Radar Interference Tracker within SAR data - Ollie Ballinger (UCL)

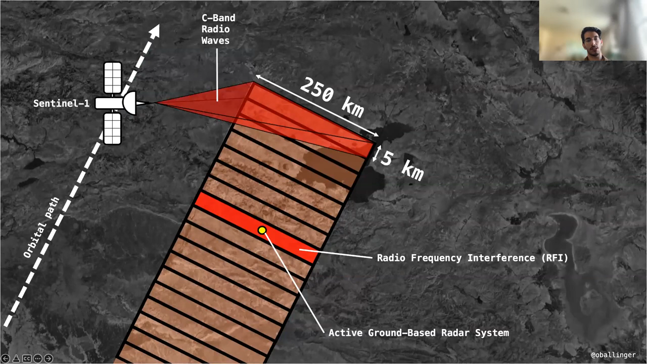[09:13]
and the radar system is located within that stripe if we get another collection at a